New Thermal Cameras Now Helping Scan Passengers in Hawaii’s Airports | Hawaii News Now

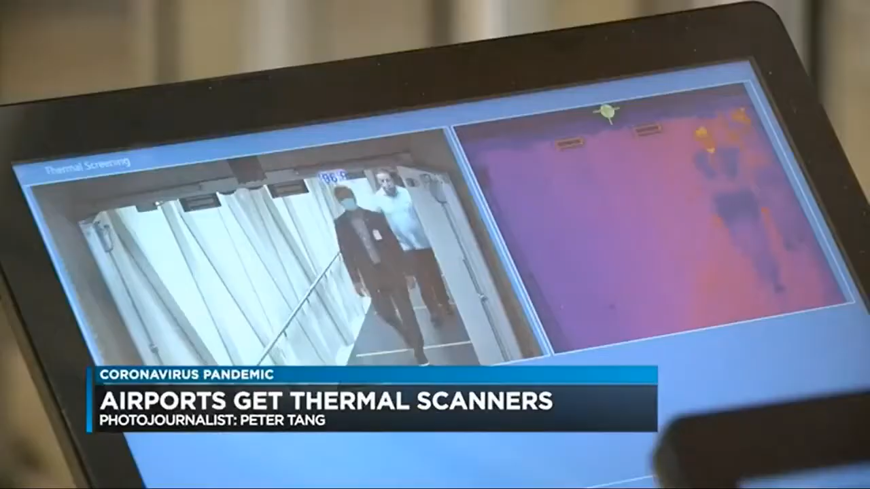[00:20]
A video image and a thermal image are sent to a video tablet monitored by National Guard personnel.
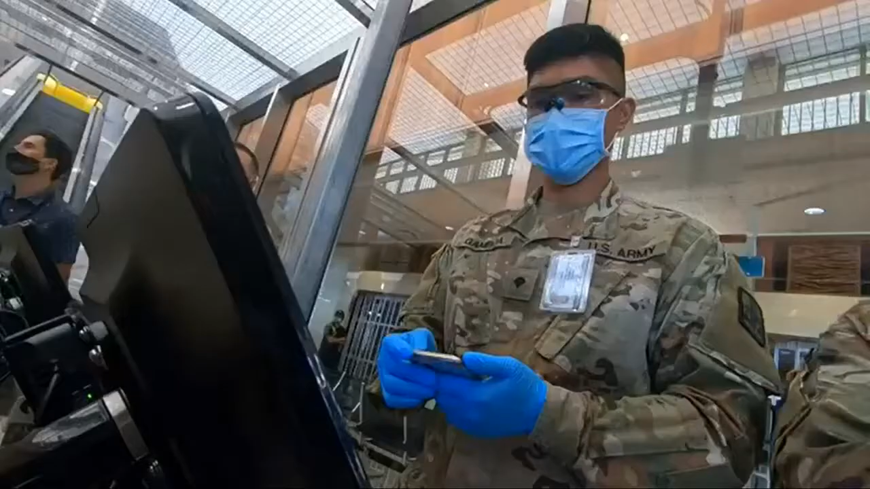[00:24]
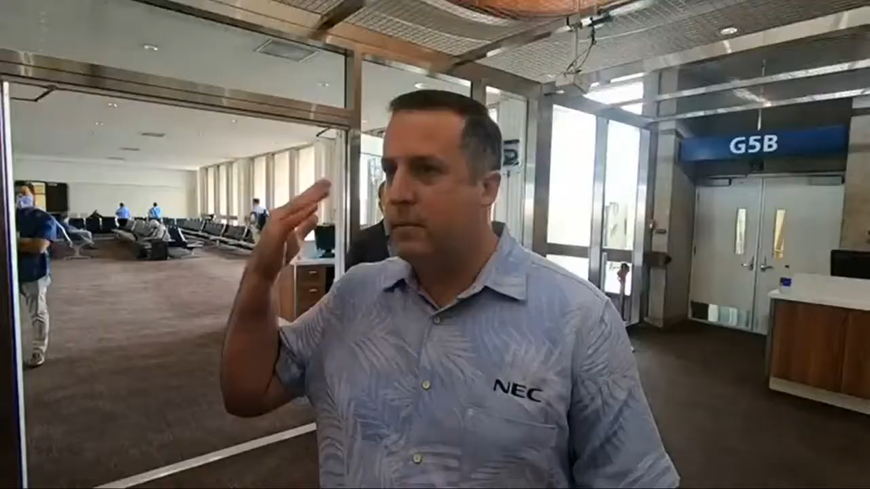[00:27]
The estimated temperature appears over the person's head. Then only if someone exceeds 100.4 degrees
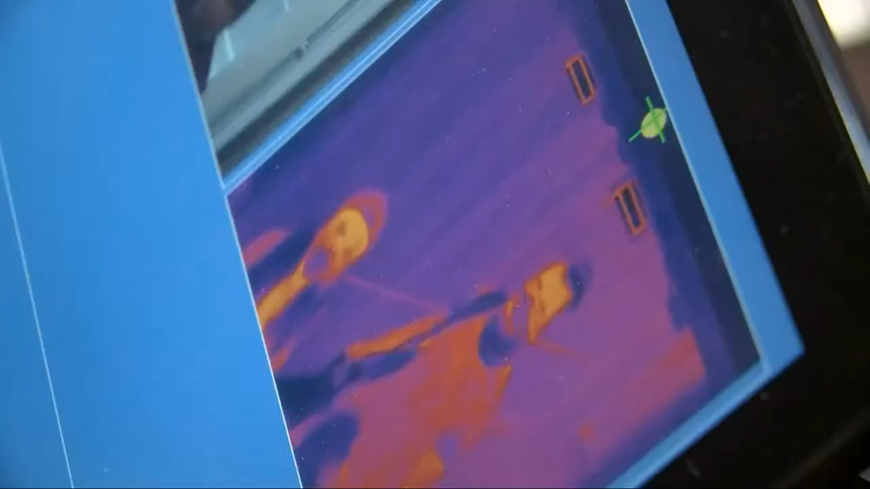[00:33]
in an elevated body temperature would their image appear on the bottom of the screen.